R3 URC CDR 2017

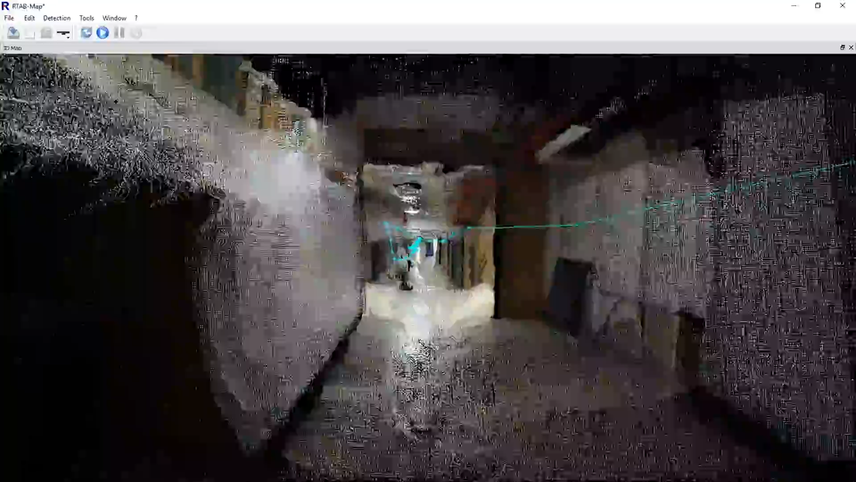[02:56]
Our approach uses ROS relays to save bandwidth and the real-time appearance-based mapping
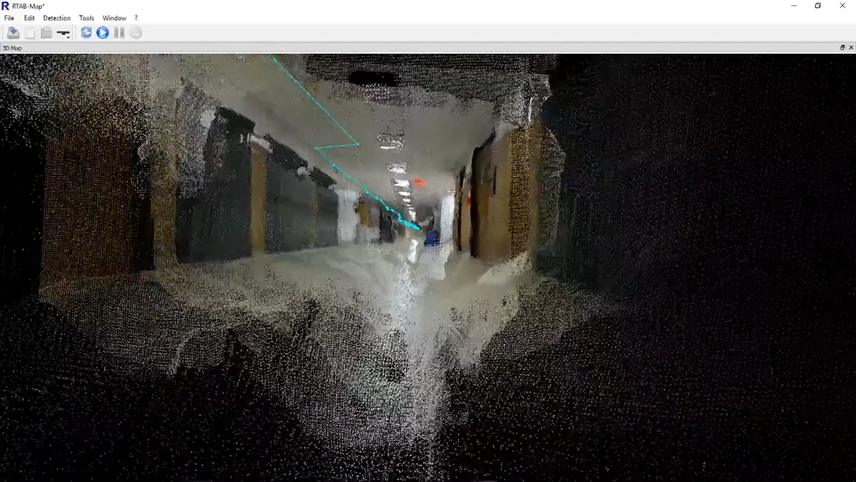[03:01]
package to perform outdoor simultaneous localization and mapping which can handle varying degrees of sloped landscapes.